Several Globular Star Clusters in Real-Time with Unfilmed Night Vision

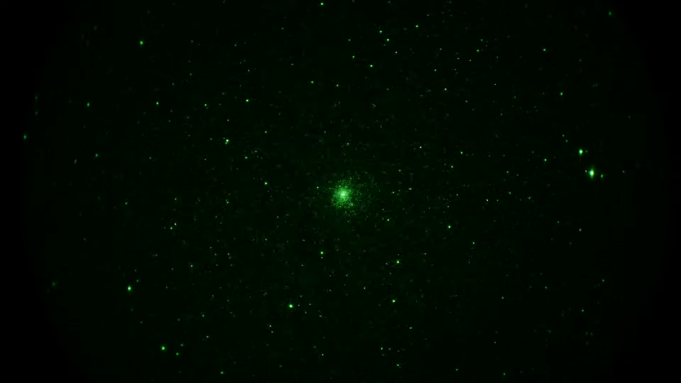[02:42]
That's M62, bright and small. Let's go back to the, uh, hand unit here and dial in M19, which we'll try now. Are you going to go? There it goes.
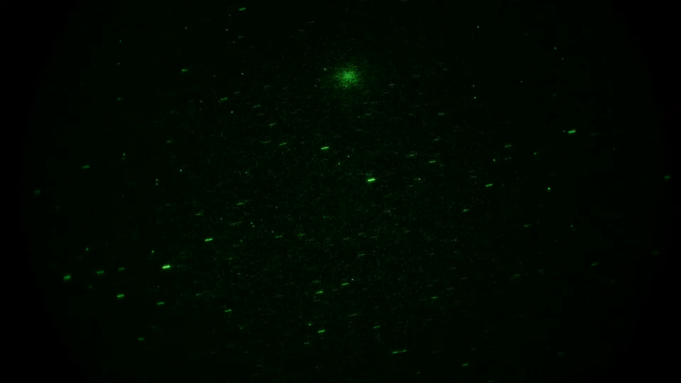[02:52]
M19, right here. Also small. Quite small, actually. Really tightly packed. This would probably look better in a bigger scope, but I don't have a bigger scope tonight. I'll have a TSA 120.